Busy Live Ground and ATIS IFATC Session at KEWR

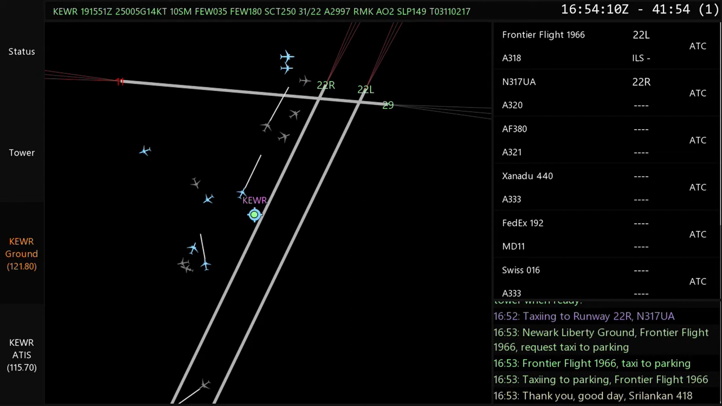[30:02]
Newark Liberty Ground, FedEx 192, ready for pushback with information Lima.
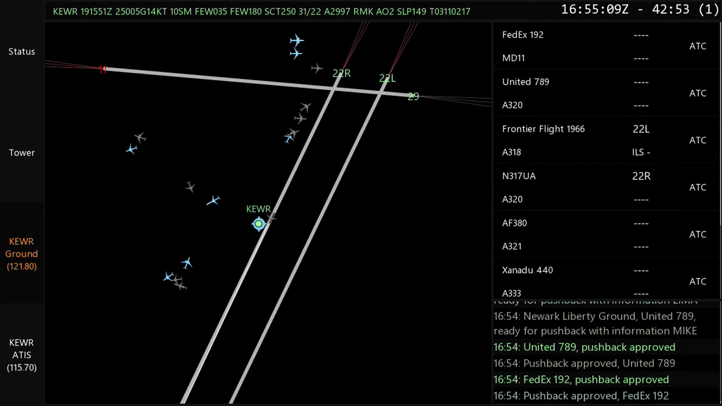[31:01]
Newark Liberty Ground, November 649 Juliet,
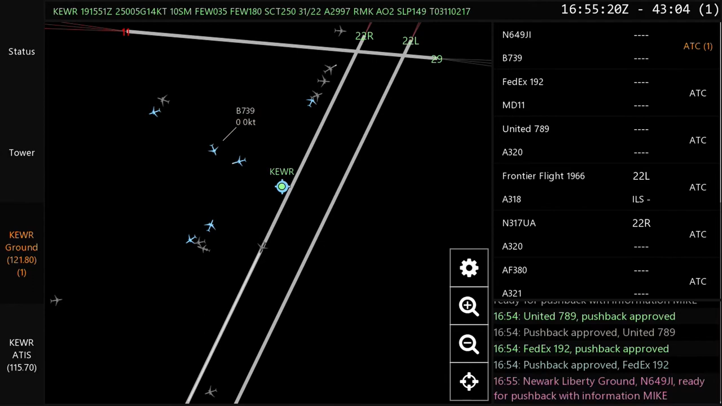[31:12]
India, ready for pushback with information, Mike. November 649 Juliet, India, pushback approved.
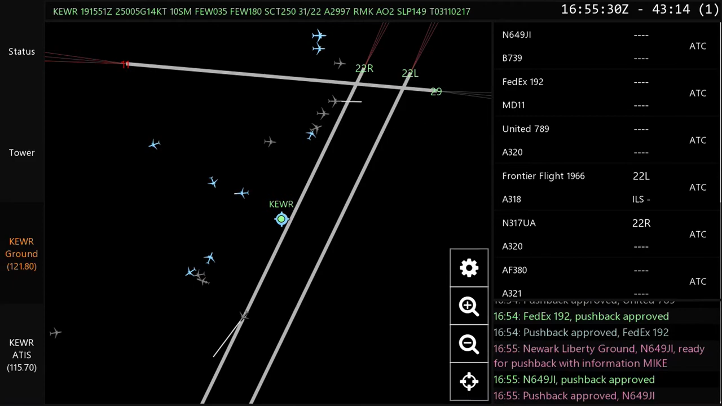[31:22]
Pushback approved, November 649 Juliet, India.
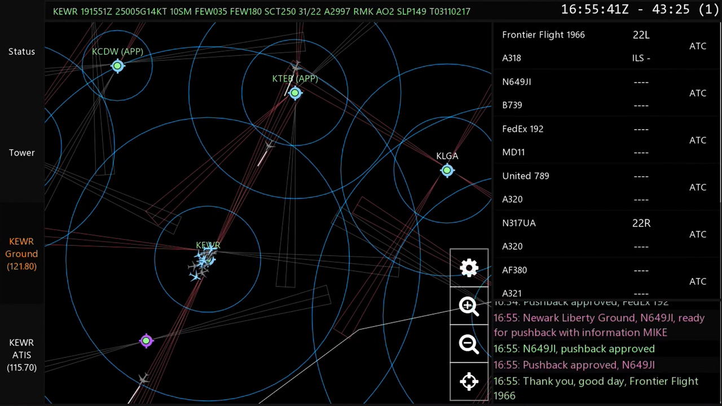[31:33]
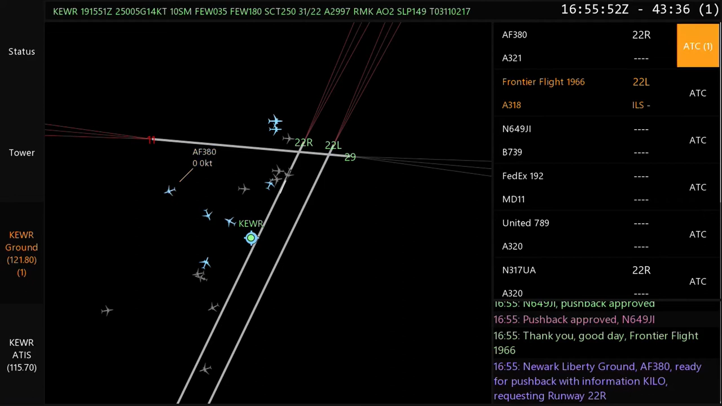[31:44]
Newark Liberty Ground, Alpha Foxtrot 380, ready for pushback with information Kilo, requesting runway 22 right.
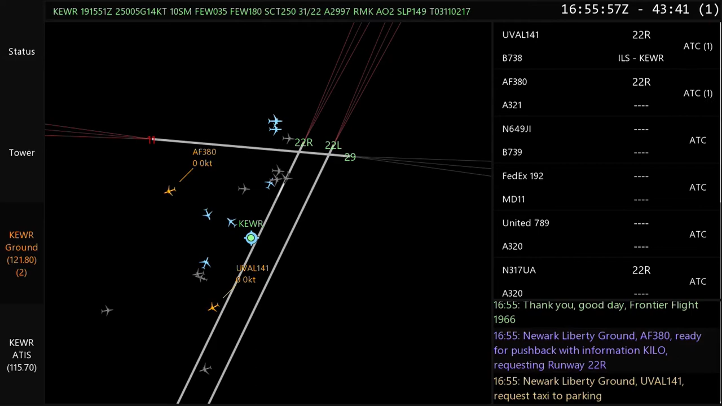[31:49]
Newark Liberty Ground, Uniform Victor Alpha Lima 141, request taxi to parking.
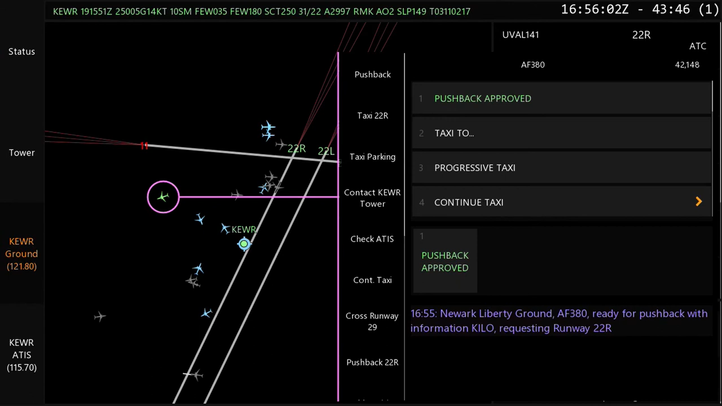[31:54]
Uniform Victor Alpha Lima 141, taxi to parking. Alpha Foxtrot 380, pushback approved. Taxiing to parking, Uniform Victor Alpha Lima 141.